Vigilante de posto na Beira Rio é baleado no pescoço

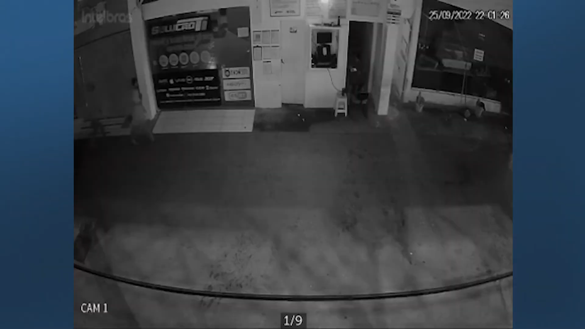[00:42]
Mas imagens do circuito de segurança aqui do posto mostram que na verdade os homens chegaram caladinhos com arma em punho e efetuaram um disparo de arma de fogo. Esse tiro pegou no pescoço do Roberto, vigilante, aqui desse posto de combustíveis que fica na avenida Beira Rio, aqui em João Pessoa.
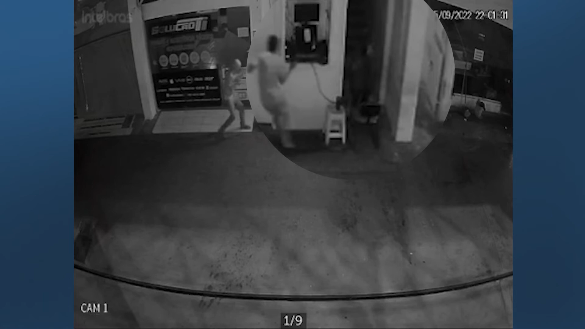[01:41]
Fica claro aí, de fato, nessas imagens, que a polícia já está de posse e, através delas, a polícia vai tentar identificar esse homem e também prendê-los.